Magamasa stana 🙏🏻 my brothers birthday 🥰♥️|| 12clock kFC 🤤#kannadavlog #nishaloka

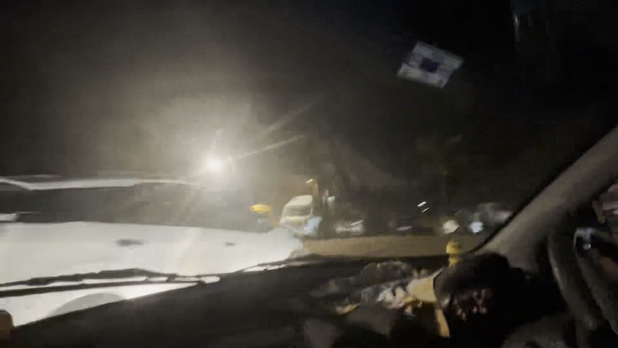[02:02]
ಮಾರ್ನಿಂಗ್ ಇವಾಗ ಏನು ನೀವು ಗಾಡಿಗಳು ನೋಡ್ತಿದ್ದೀರಿ, ಇದಕ್ಕೆ ಟ್ರಿಬಲ್ ಇತ್ತು, ಅಷ್ಟು ಜನ ಇದ್ರು.